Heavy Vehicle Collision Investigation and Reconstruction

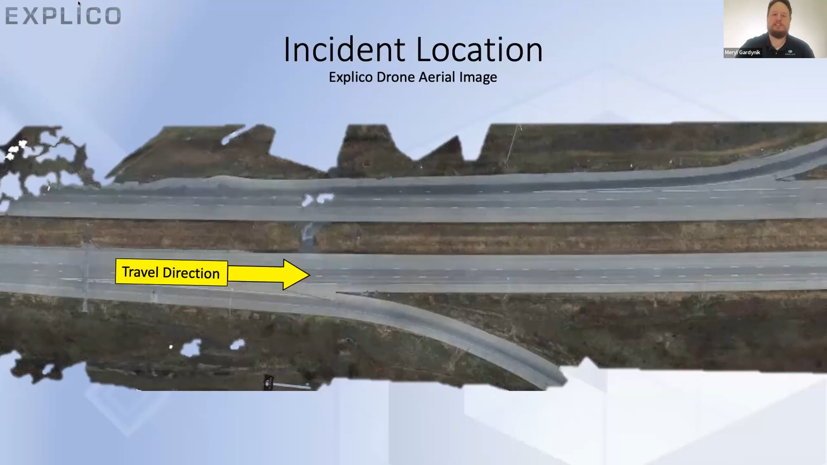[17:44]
So we went to the site, uh, after I was, you know, um, contracted for this and we had some provided photos.
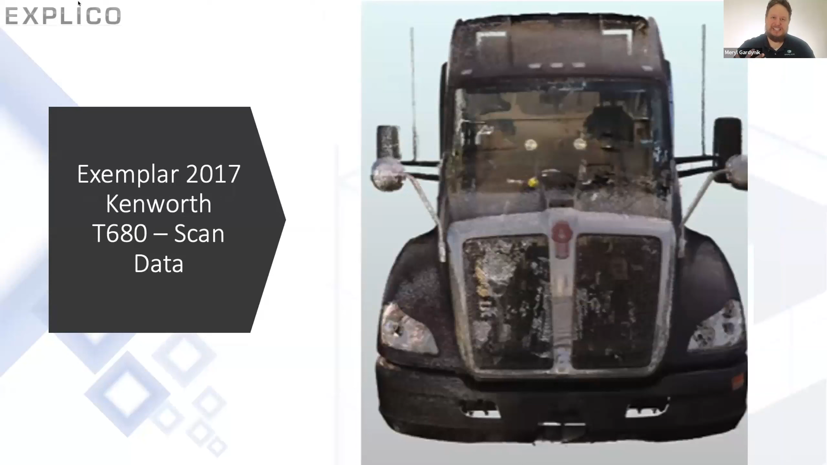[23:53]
take all those measurements that we used, create 3D models of vehicles and put them together and line them up at impact.
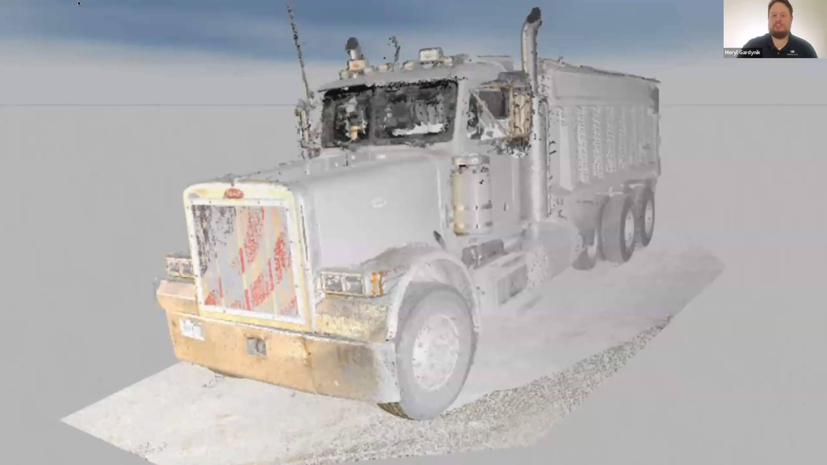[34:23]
And we were able to scan that vehicle as well to create a 3D model of the vehicle before and after the impact.
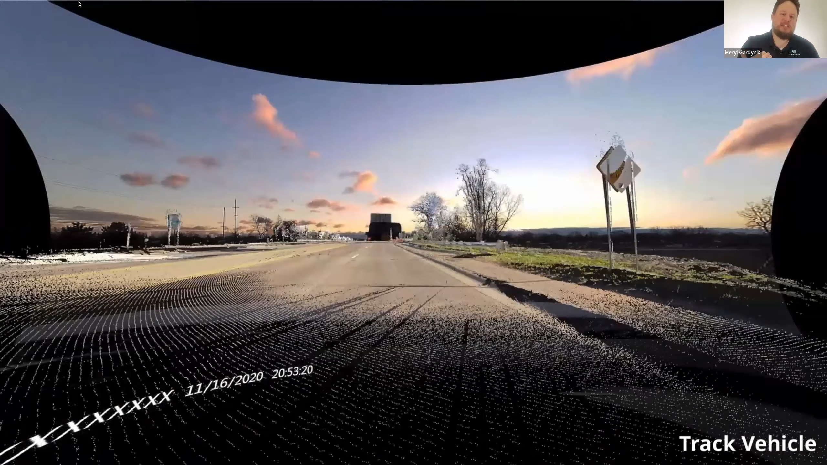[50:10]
we are now creating control points for where the witness vehicle is during this process. And then we're able to come through, we know the relative speed of this witness vehicle on the roadway. And now we can track the speed of the Buick as it comes through the image.